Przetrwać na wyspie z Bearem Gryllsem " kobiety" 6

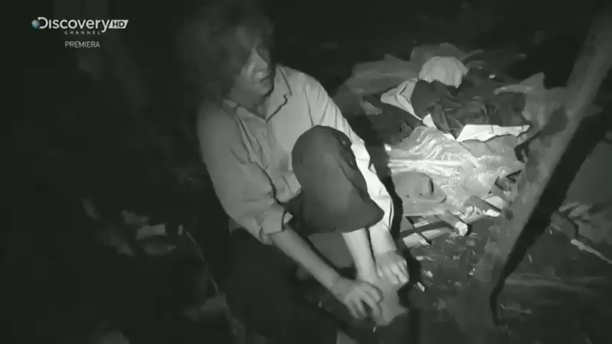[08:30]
Nikt nie wyznaczył dyżurów przy ognisku, więc Beth i Lauren znów podtrzymują żar przez noc.
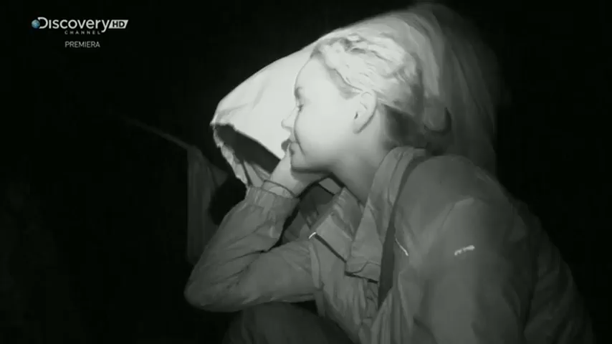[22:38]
Dla Jamie to pierwszy sycący posiłek na wyspie.
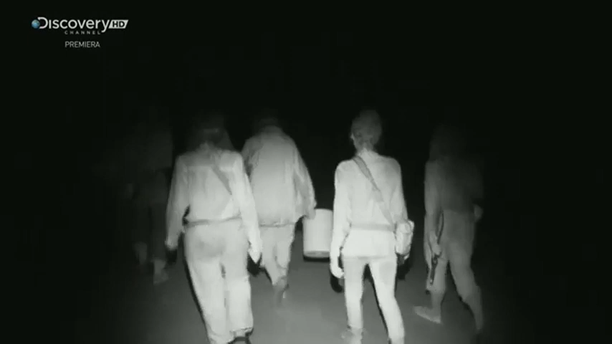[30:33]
Kraby są na przystawkę. Kobiety liczą na danie główne w sieci.